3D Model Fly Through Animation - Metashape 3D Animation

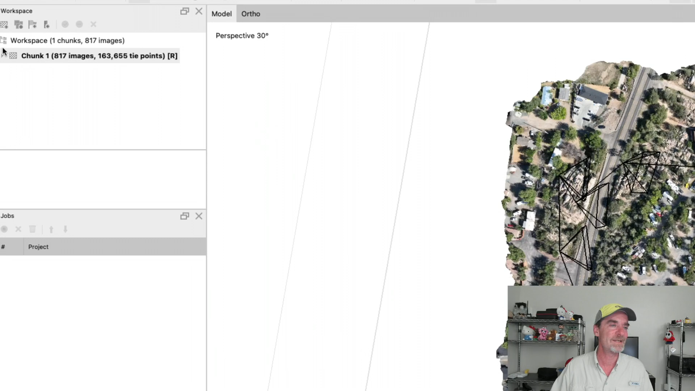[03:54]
Because I wasn't kidding when I said to you, over 800 images. Once again, a north-south pass, east-west pass.
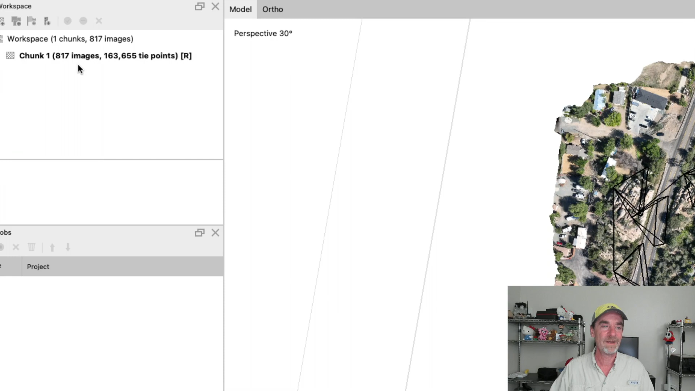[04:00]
And worked out to be 817 images. So fun flight. And I'm just going to zoom on down into here.
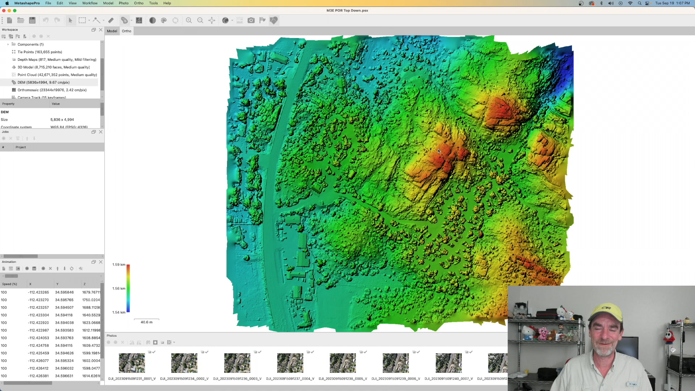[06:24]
So let's take a look at the digital elevation model. If this doesn't give you a quick feel for the high points and the low points in the granadels at this particular campground, I don't know what's going to give you a better idea. But you can really see where we've got the major elevation and where the big cliff faces are in comparison to the lower-lying areas. We can also pull up that ortho mosaic.
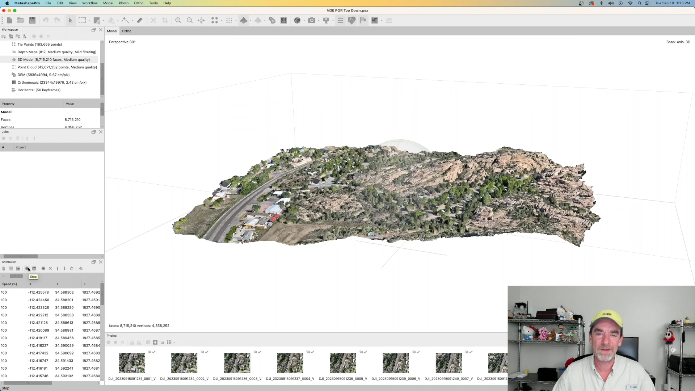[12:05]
And so, all it's going to do, kind of boring. You know, that's not a super exciting pass right there.
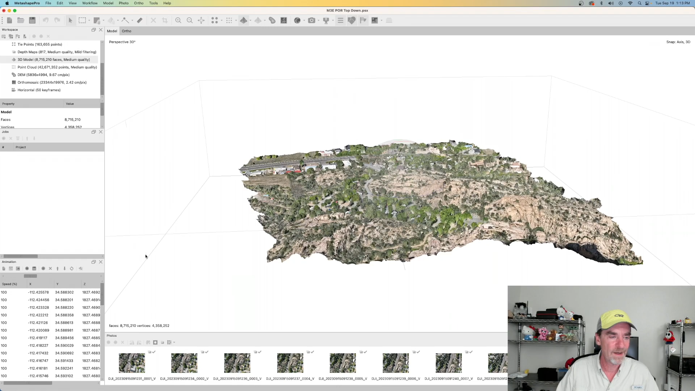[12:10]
I'm going to go ahead and let's stop that. I do want to zoom out. And you will see. Look at this. This is a circular area around our cameras.
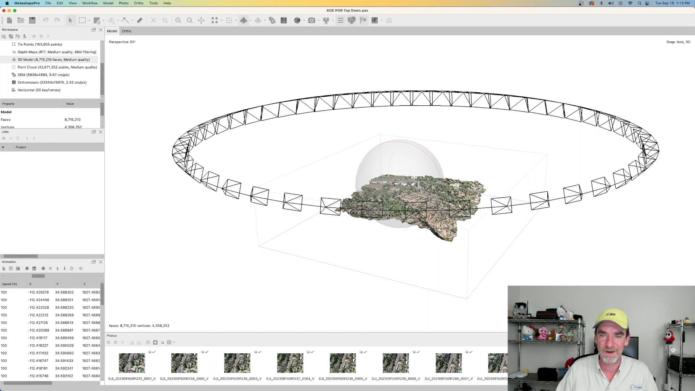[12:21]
All right. I get the idea. But we don't want to use that one. Let's go back and do a new animation again.
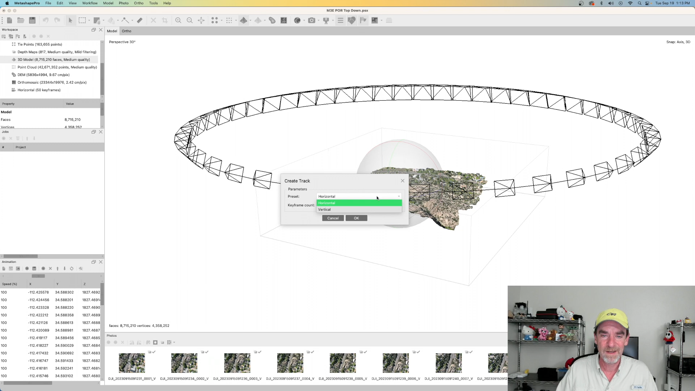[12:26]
Let's try that vertical instead. And, oh, it probably would have been good if I cleared this out first.
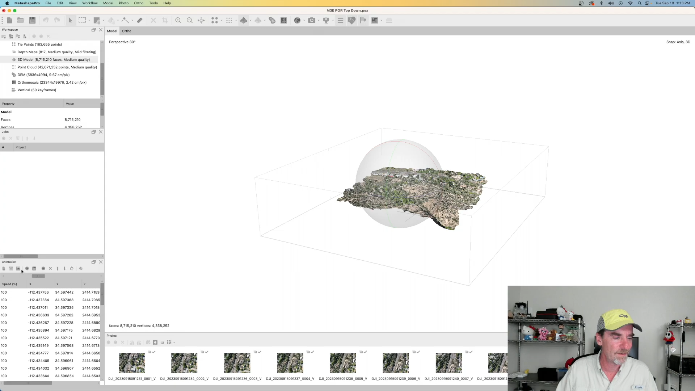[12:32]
Oh, there we go. So, there's the vertical version. So, those were the two options you used to have. Now, you have this third option where you can do so much more.
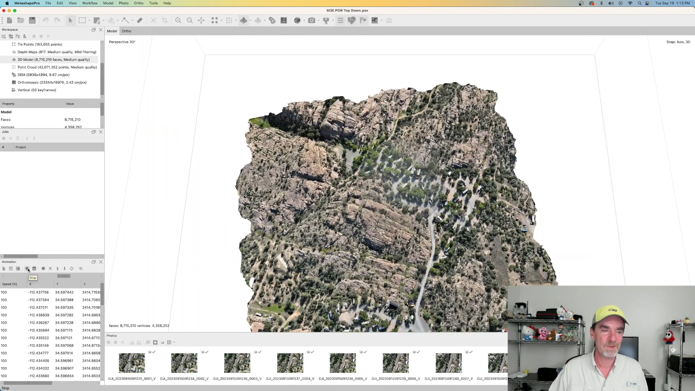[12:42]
I'm going to go ahead and stop this. I'm going to zoom this out. And let's just...
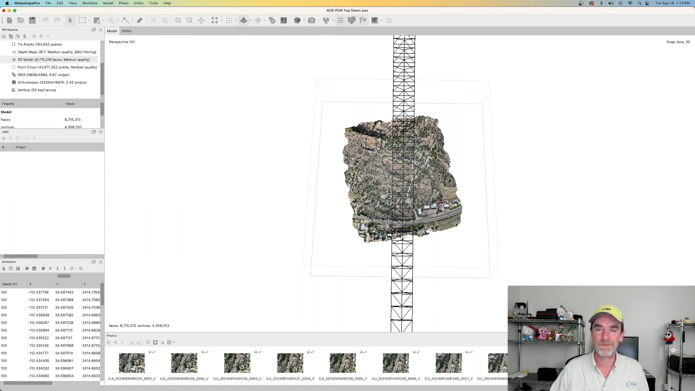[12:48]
I won't fully rotate these things here. So, I will leave this to you to experiment with.
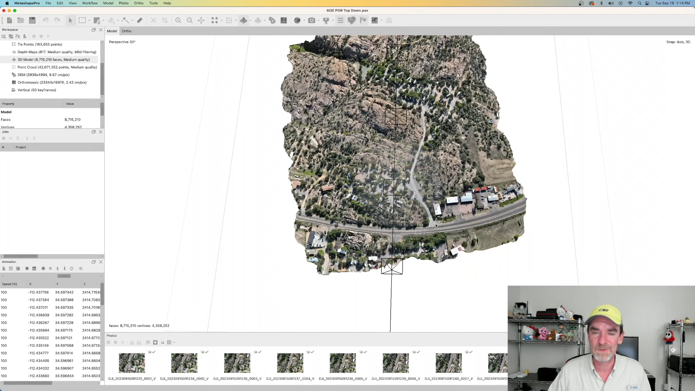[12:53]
Because it's got all these cameras going across. And we could append to that.
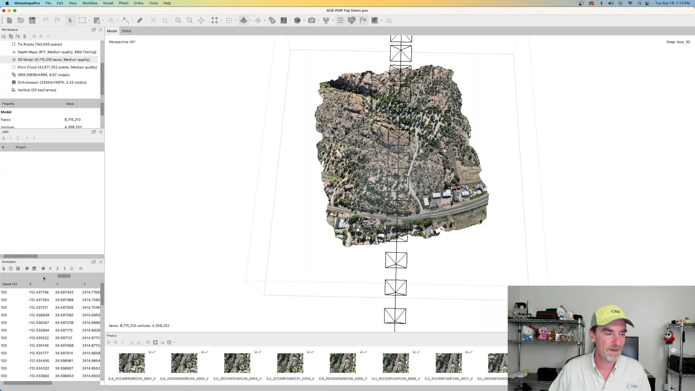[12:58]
What I'm going to do instead, I'm going to go back over to the animation. I'm just going to select it all.
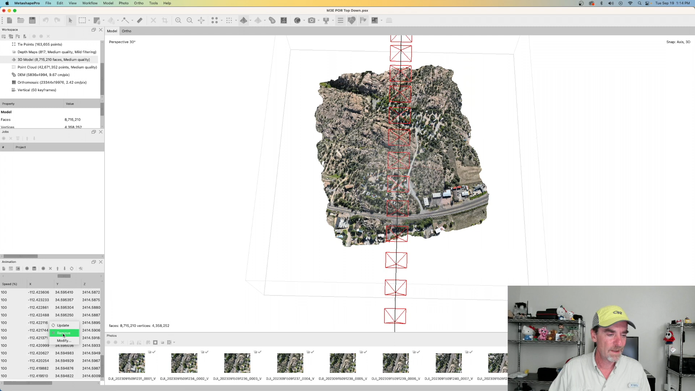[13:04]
And I'm going to remove it all. And let's go back to our starting point. So, I'm going to recenter on the model here.
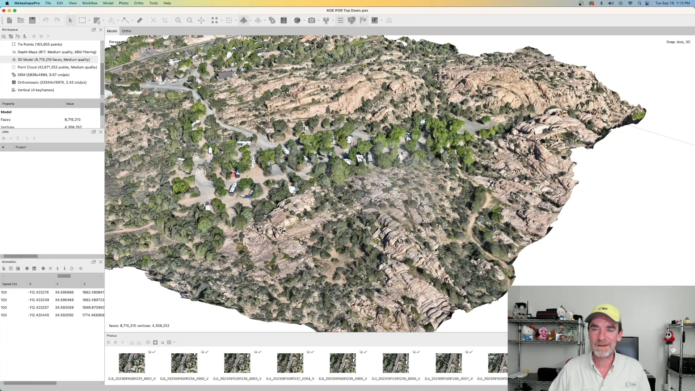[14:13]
I still enjoy it a lot. But here, I'm going to append again. And then let's zip across the map here. And maybe zoom into here on these rock formations.
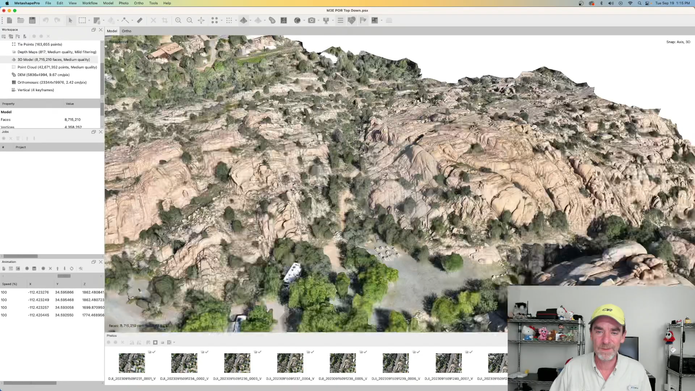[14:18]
Let's give it a rotation. All right.
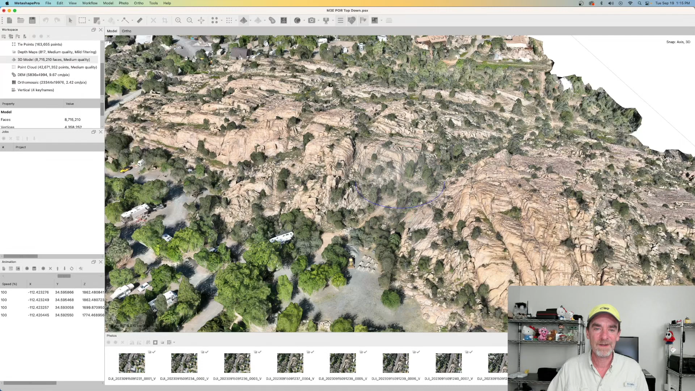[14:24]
Let's rotate it back toward where the helipad was. And let's do an append again. And then I'm going to zoom this out. And we're going to take ourselves down to the lower park area. And how about right there? We'll hit an append again. And now I'm going to rotate this. Whoops. A little too rough on the rotation there. There we go, Rich.
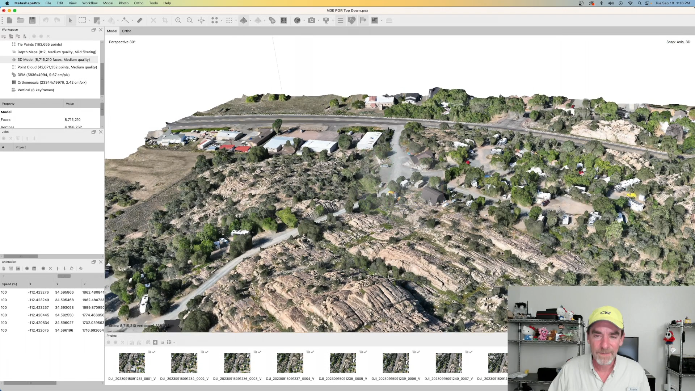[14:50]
All right. Now we'll right about there, I'd say. And let's give that a turn again. And we'll do one more append. There we go. So let's try it out. Let's go back up to the top of this animation. And let's see here. All right. Let's go ahead and hit the play button. So there it goes. Oh, I started it in the wrong spot.
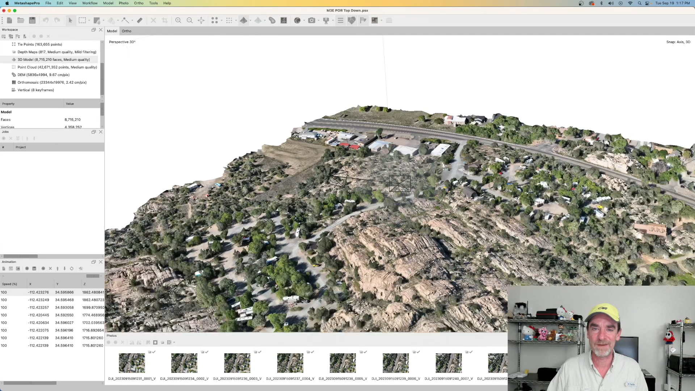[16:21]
And I just decided to take a look under the hood of Metashape again after I'd made my ortho and found, yes, indeed, I can actually do more with model fly throughs now. So the other thing I am pulling out here, and as you can see, I can actually click on these cameras. So I could relocate this camera if I needed to. So I could bring it down.